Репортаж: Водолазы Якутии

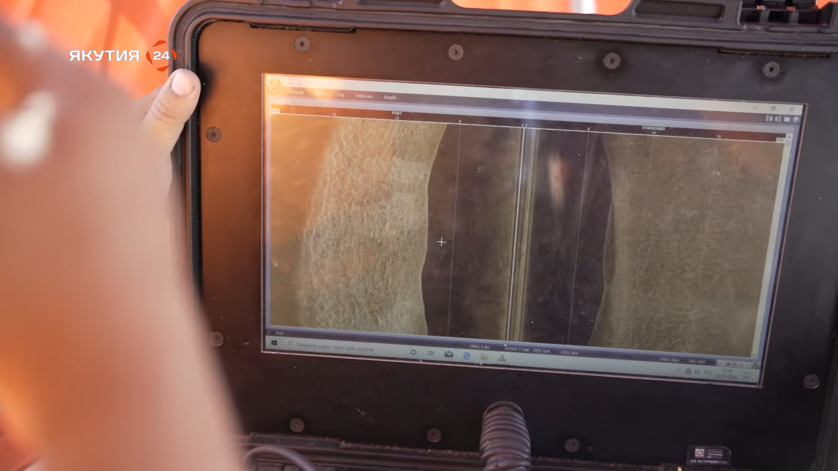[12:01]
осматриваем получается одно вероятное место происшествия
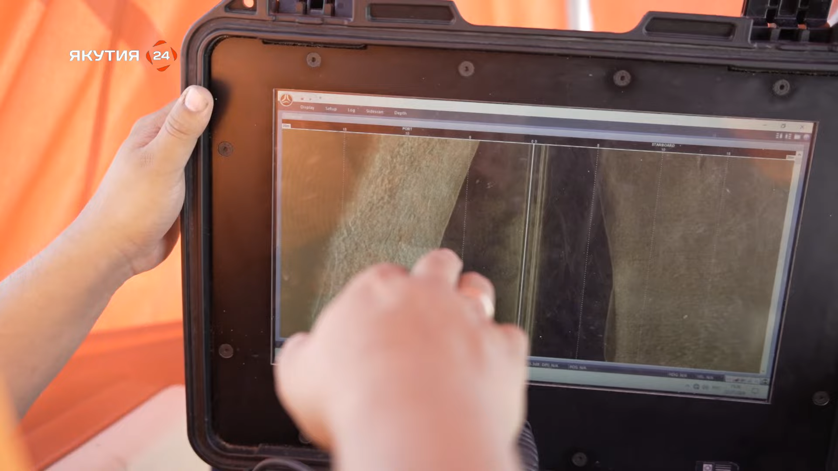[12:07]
с левой стороны можно наблюдать или вот это вот полоса
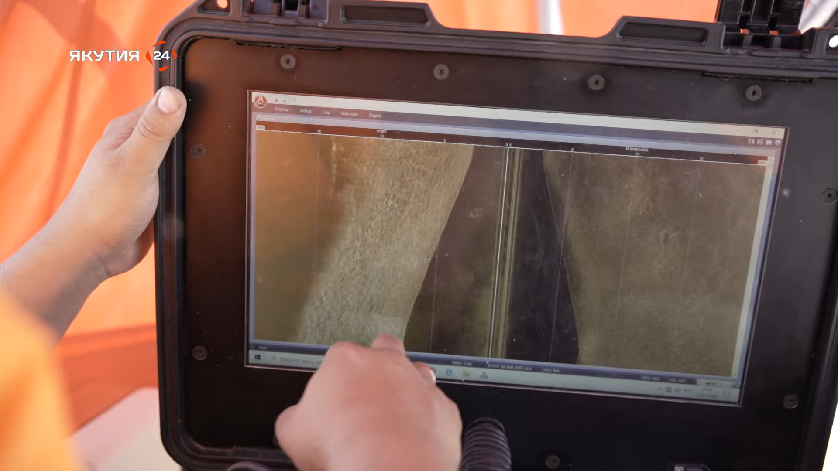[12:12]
вот это что что находится на дне то есть содержимое на с
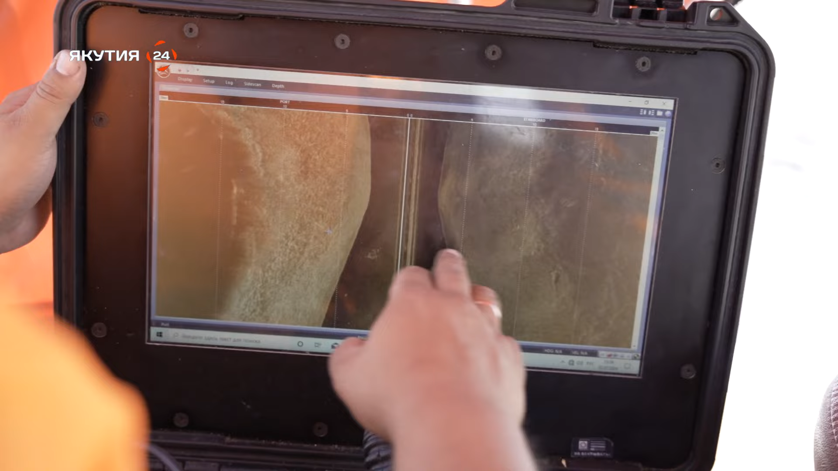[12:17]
левой стороны с правой стороны вот эта часть невидимая но за счет того что мы проходим несколько полос
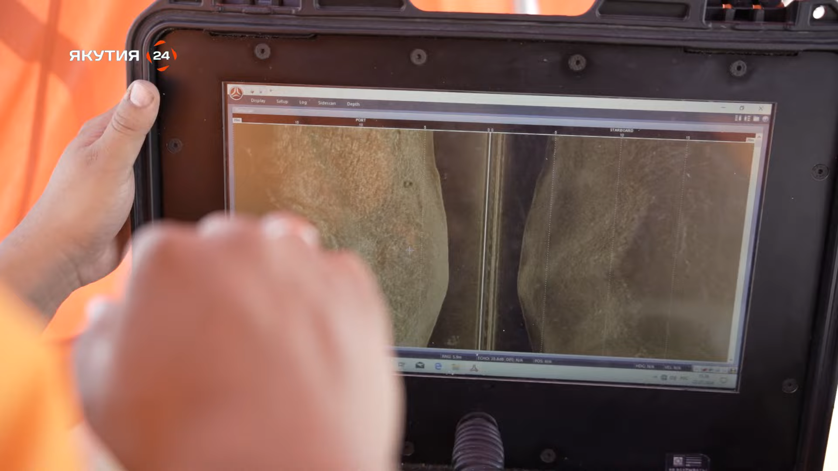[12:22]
то есть туда-обратно ты выйдешь с расстоять с расстоянием 5 6 допустим
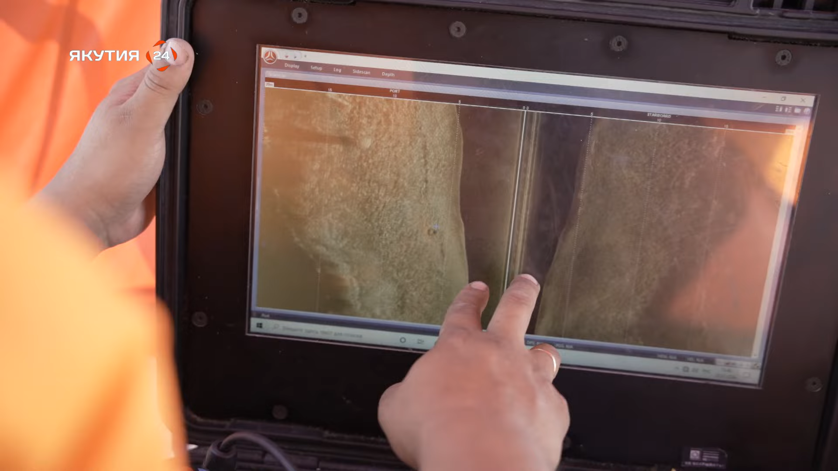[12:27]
ну 5-6 метров грубо говоря вот это